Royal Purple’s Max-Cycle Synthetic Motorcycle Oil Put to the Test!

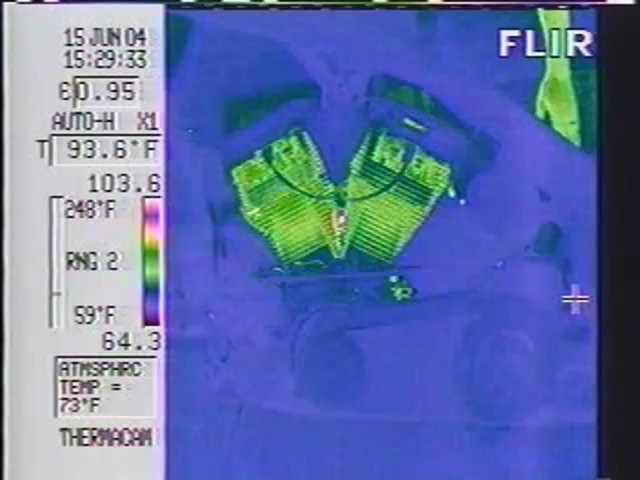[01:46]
On screen: spot 93.6°F
We've sped it up so you can actually see the engine get hot.
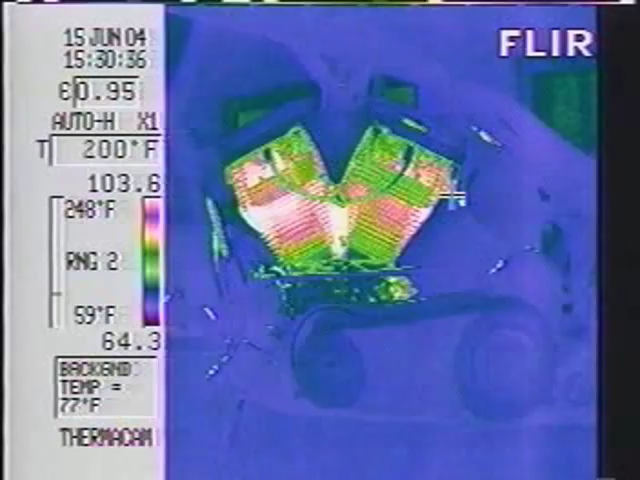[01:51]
Once the oil reaches operating temperature, I'll record the first reading.
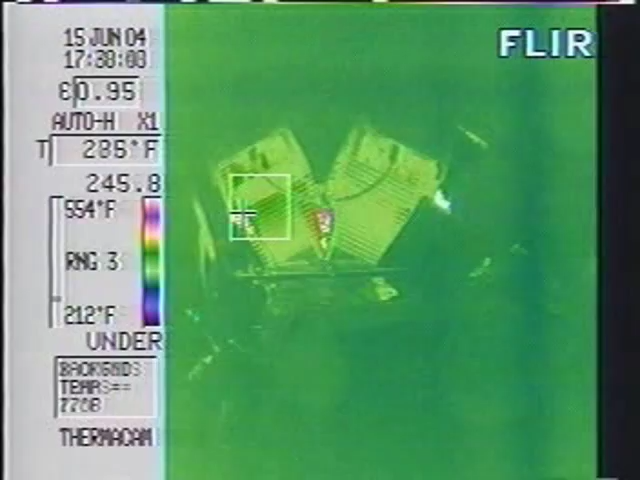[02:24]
On screen: scale top 554°F, scale bottom 212°F
If this bike was under a load, you'd see greater temperature differences at higher RPM.
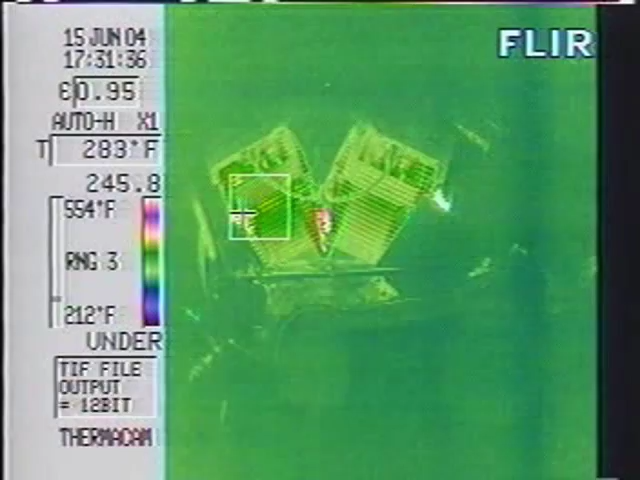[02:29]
On screen: scale top 554°F, scale bottom 212°F
With the oil back at operating temperature, I'll grab a freeze so we can analyze the results.
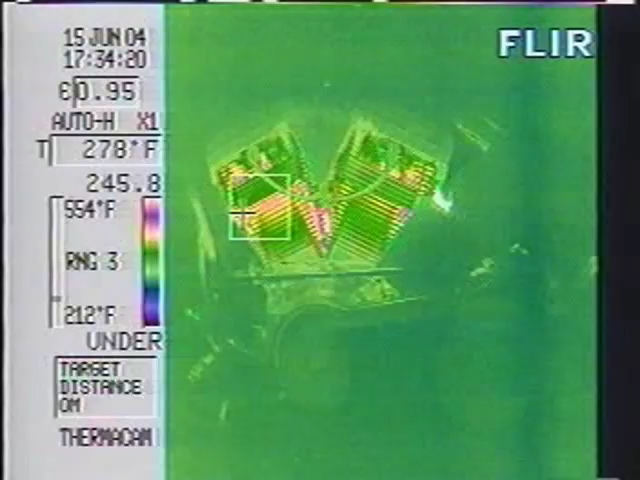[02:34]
On screen: spot 278°F, scale top 554°F, scale bottom 212°F
Image number one is conventional motor oil. We took measurements at the exhaust port area of the heads and between the cylinders.
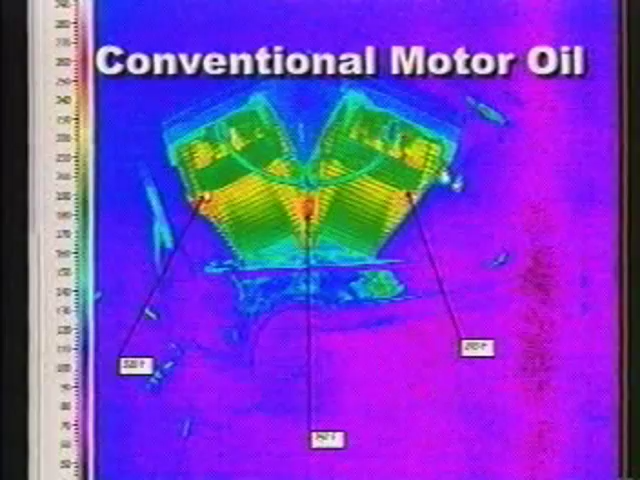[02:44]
Averaging the three readings, we came up with 288.66 degrees Fahrenheit. The synthetic registered an average temperature of
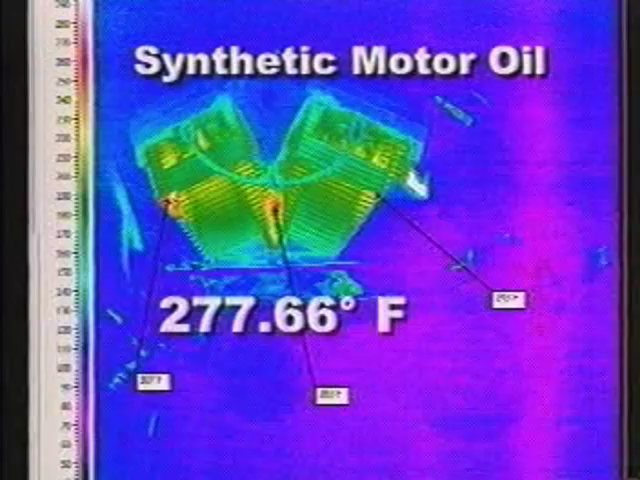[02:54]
277.66 degrees for a difference of 11 degrees less heat.